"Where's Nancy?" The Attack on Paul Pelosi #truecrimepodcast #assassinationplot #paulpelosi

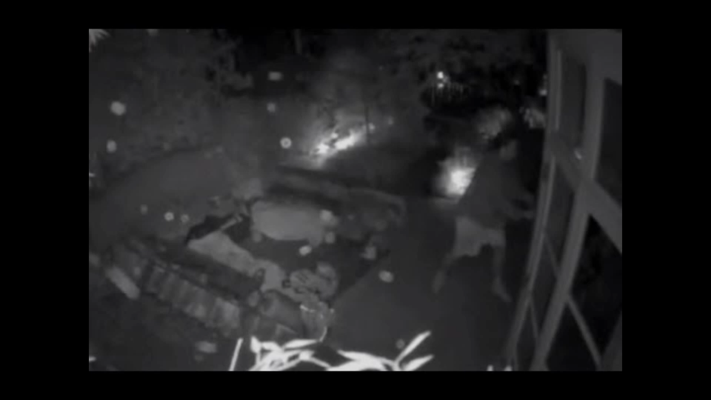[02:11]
Minutes later, this same man entered the back gate of one of the Pacific Heights mansions and crept silently towards the glass French doors at the rear of the house. He retrieved a hammer from his backpack, swung it at the glass, and shattered a portion just above the doorknob. He reached in, unlocked it, and entered the residence. Moments later, 82-year-old Paul Pelosi woke from a deep sleep in an upstairs bedroom of his three-story home.